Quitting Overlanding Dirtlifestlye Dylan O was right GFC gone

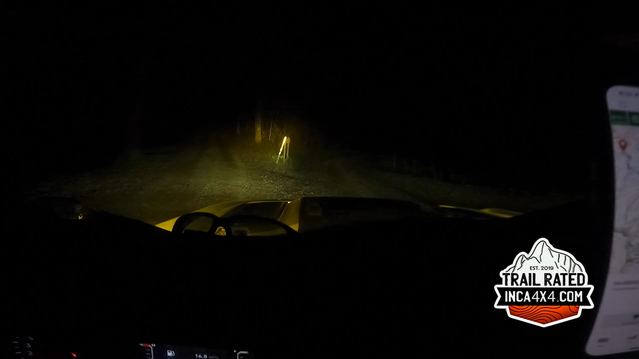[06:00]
am I turning right or left?
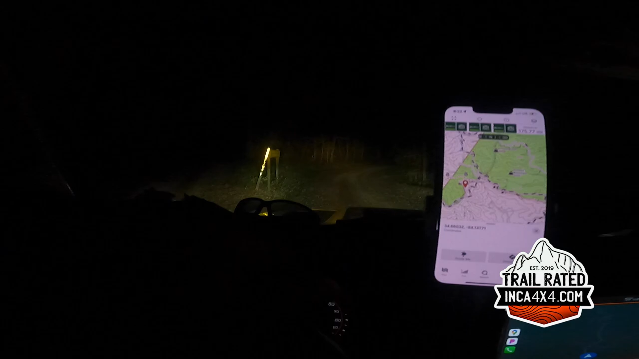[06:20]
On here's a sign to camp. It doesn't say. I'm trying to reach Hawk Mountain. But yeah,